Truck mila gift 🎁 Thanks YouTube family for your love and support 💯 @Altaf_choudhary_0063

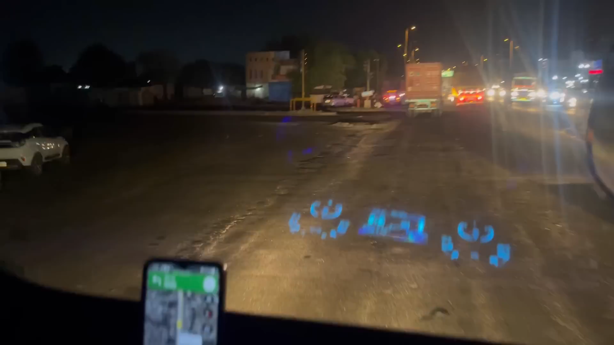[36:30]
यहाँ से भाई हमने ये नासिक वाला रोड छोड़ दिया है और यहाँ पे नेशनल हाईवे 52 पकड़ लिया है।
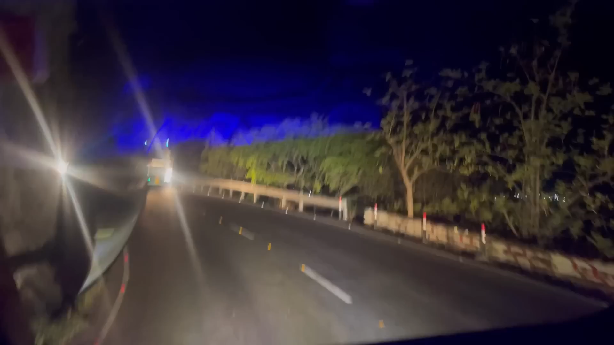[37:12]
पहुँच गए भाई 40 गाँव के कन्नड़ घाट में,